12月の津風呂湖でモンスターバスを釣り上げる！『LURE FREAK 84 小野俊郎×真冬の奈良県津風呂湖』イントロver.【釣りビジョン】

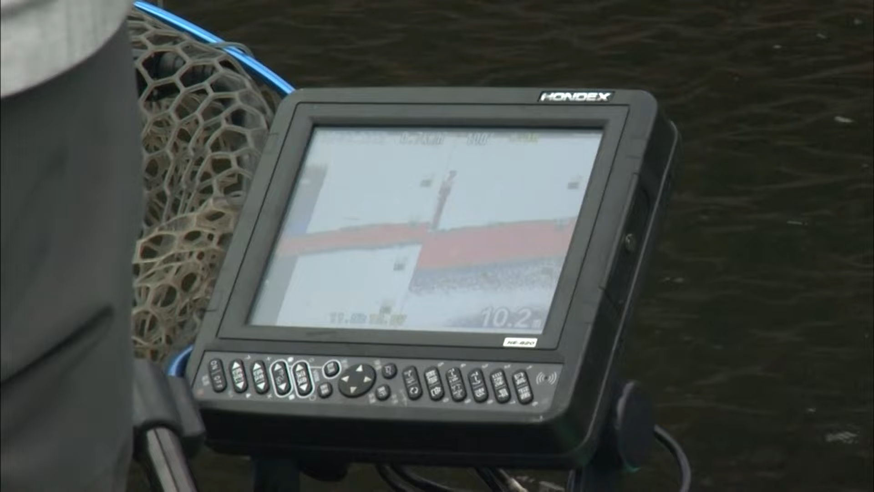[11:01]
だがワカサギの反応は薄いポツポツだねいわゆるワカサギっぽいドバっていう塊はないね
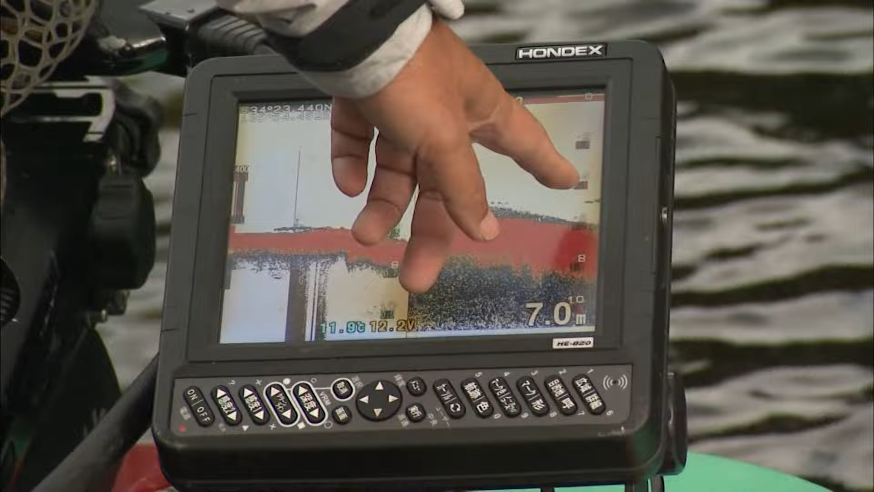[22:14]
On screen: depth 7.0 m
こうそれはもう何の魚かわかんないですバサギかもしれないしバスかもしれないしまああるいはフナとか濃いかもしれないんですけどもなんとなくそれがそのちょうどブレークの
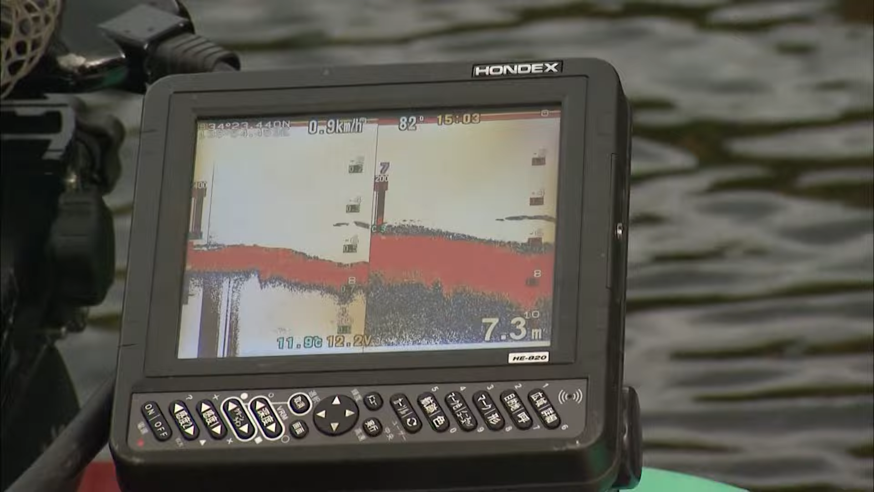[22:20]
On screen: depth 7.3 m
釣りやすいようなところというか釣れそうなところにポツポツと反応がね時折映るんですよねだからわーっといて魚ババッと映っててとか